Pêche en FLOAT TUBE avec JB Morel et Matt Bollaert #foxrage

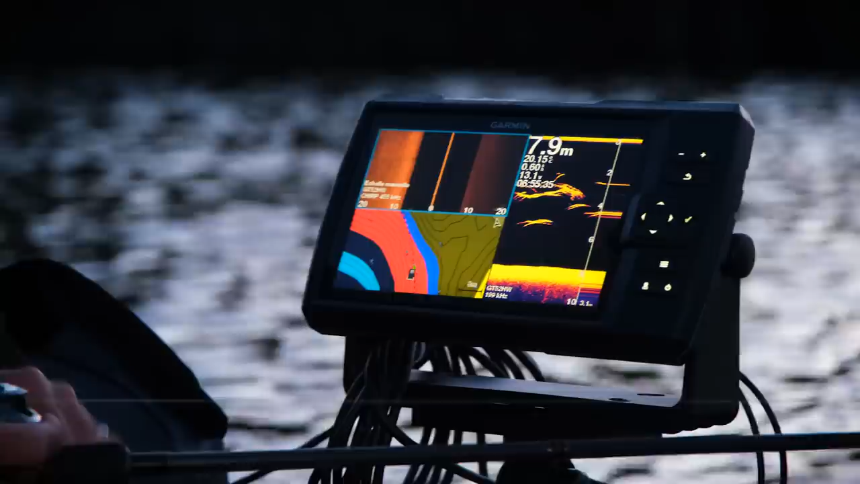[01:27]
On screen: depth 7.9 m
Ça c'est du poisson blanc, ça peut être de la brème, du gros gardon.
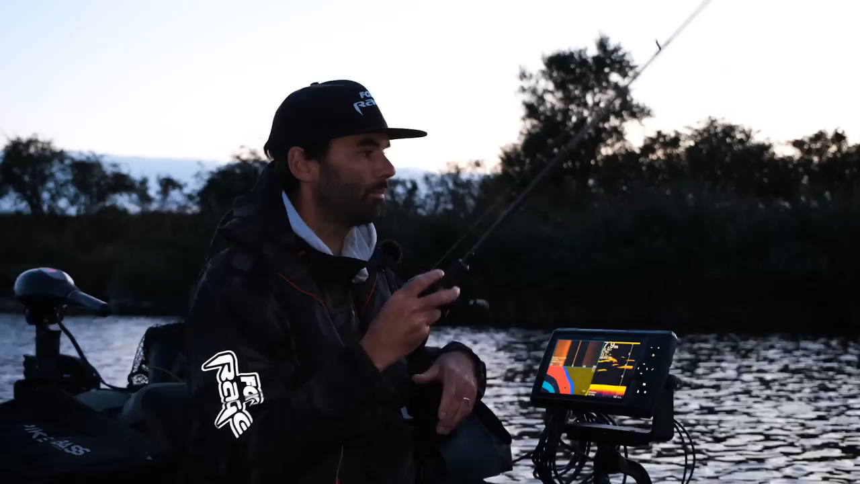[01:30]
Et plus le jour va se lever, plus les poissons vont déchantre dans la couche d'eau. Donc là cette fois-ci je pêche, ouah là je viens de prendre une frappe. Je pêche plus parallèle à la bordure et donc là mon crank touche quasiment sur toute la longueur. Et là je viens de prendre une touche directe.
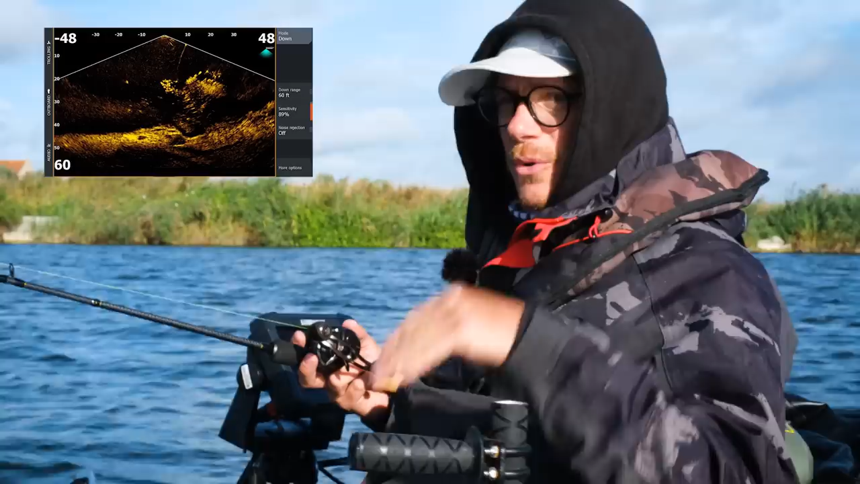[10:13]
Alors, en fait, ça se matérialise à l'écran par un gros écho suspendu. On le voit assez bien. On peut même très vite faire la différence entre un cendre et un brochet par rapport à la forme de l'avant.